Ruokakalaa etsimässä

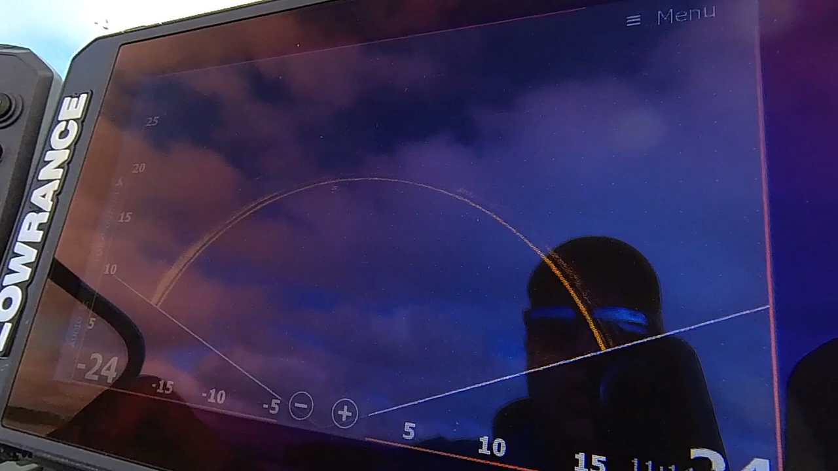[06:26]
Oi. Mikäs tuolla? Ei enää. Ahvenet kiinnostakaan, kun tulee tommonen vastaan.
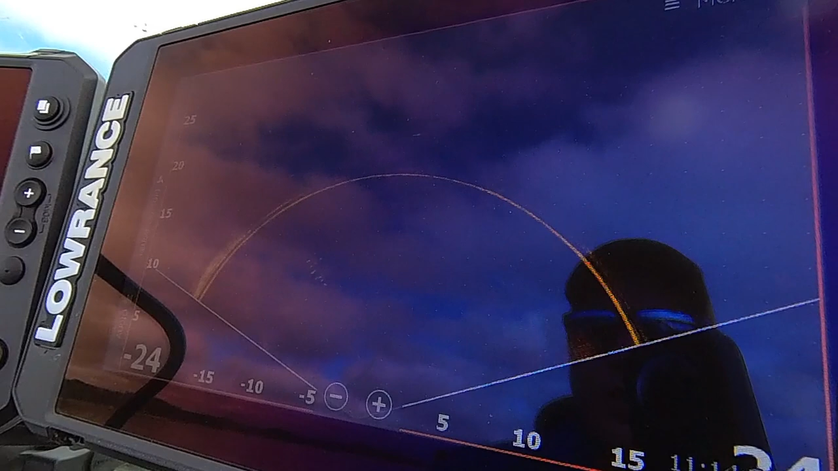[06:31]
Ei oo mikään jätti, mut sanoisinko vuodaa.
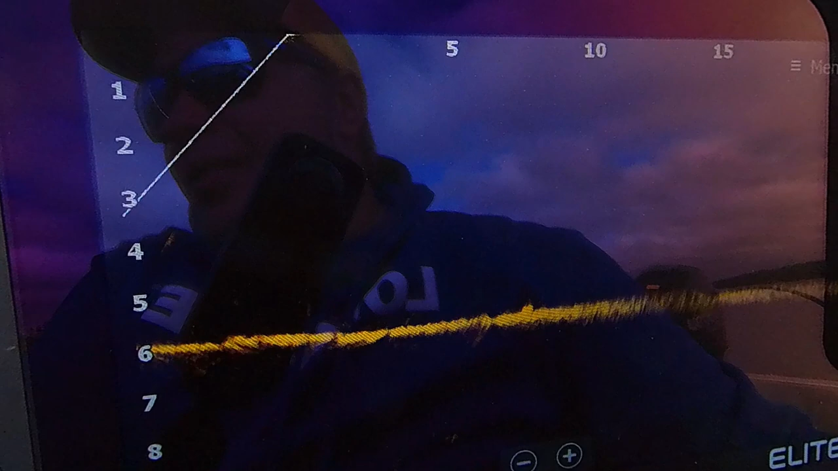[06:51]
5 metriä tuli, se tuli aika lähelle nyt.
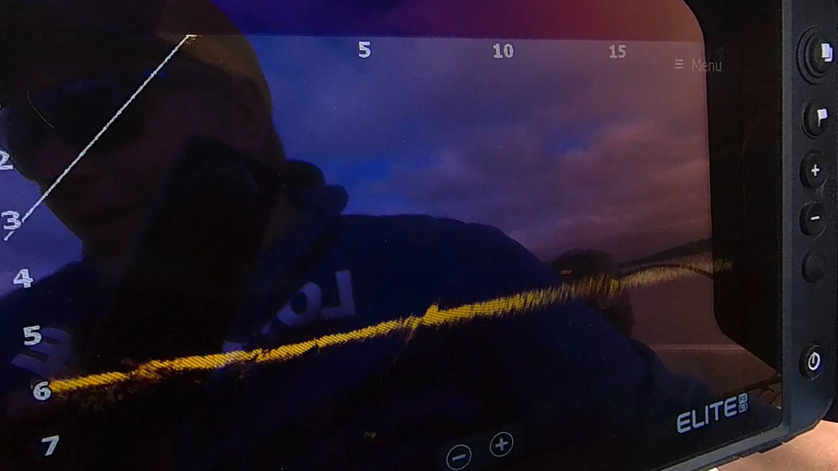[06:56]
Tossa se näkyy. Koutisko mikä sisään alas.
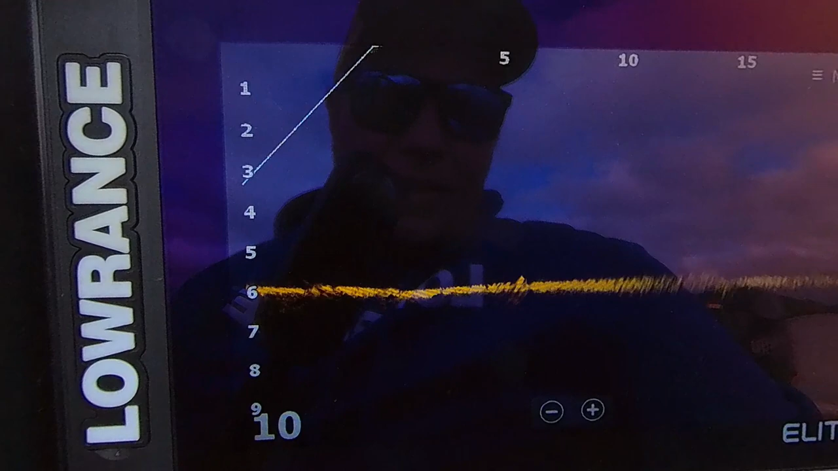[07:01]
Tuossa vitosessa sille voisi tuon pienemmän slukin napata, niin saataisko siitä